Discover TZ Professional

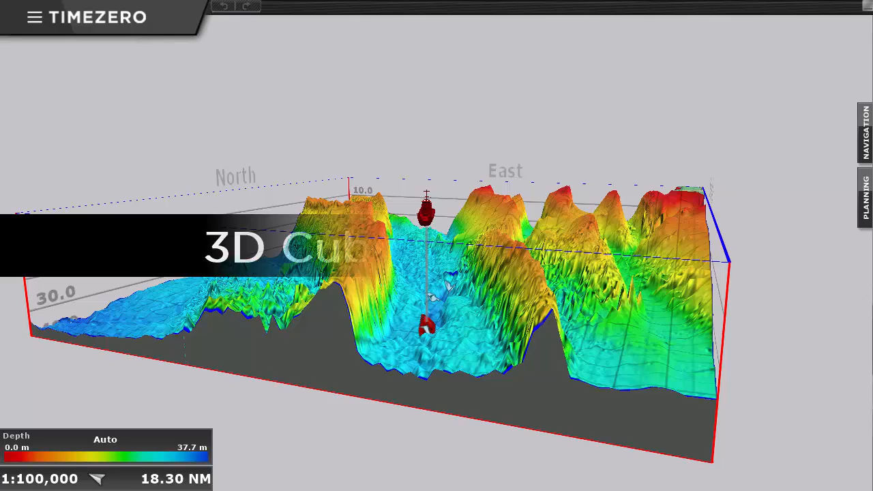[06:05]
Our 3D cube view makes the display of the
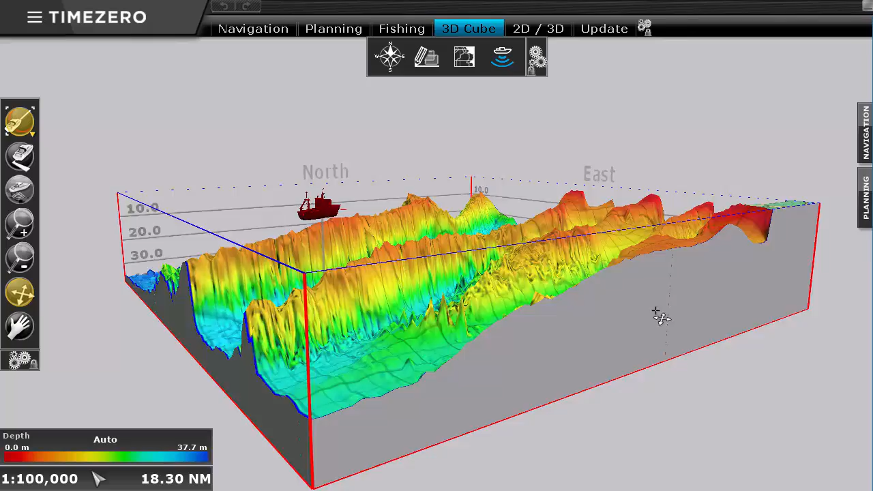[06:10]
bottom much easier as it is always centered on your boat for a clear view of your surroundings.
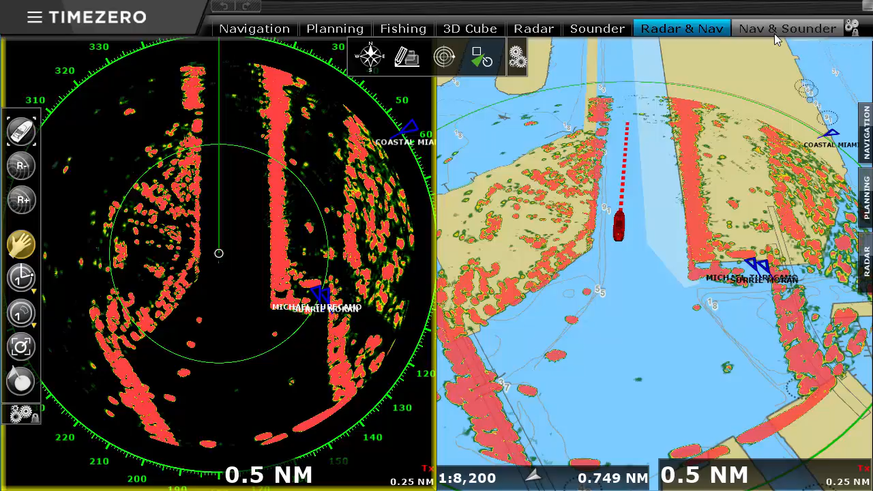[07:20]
allows us to offer advanced integration for Furano Ethernet radars and sounders.
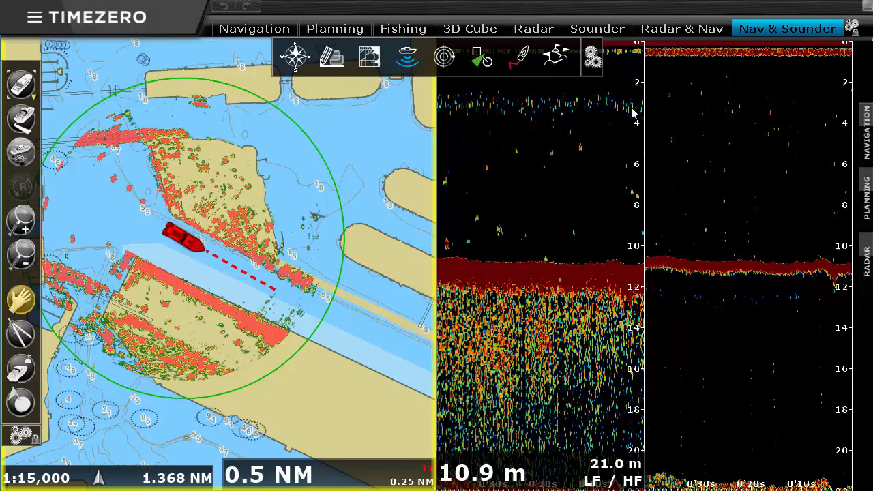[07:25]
On screen: depth 10.9 m
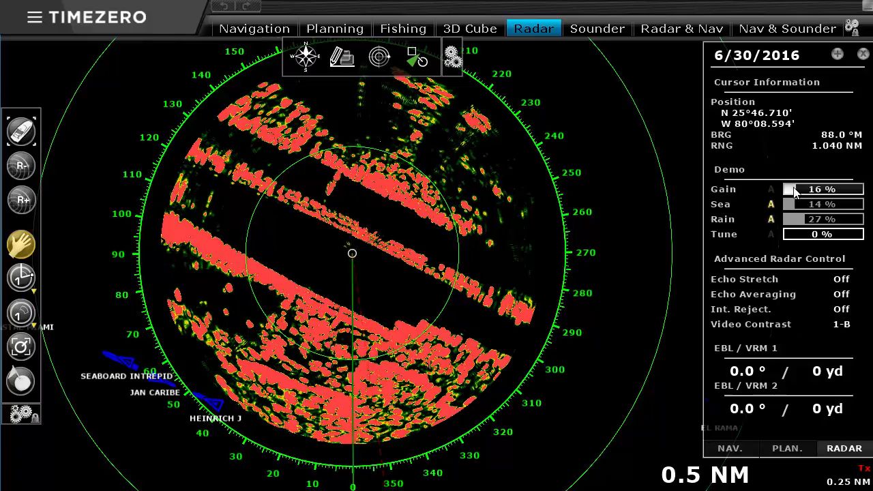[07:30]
The radar workspace will give you full control of all the radar parameters such as Gain, Sea, and Rain.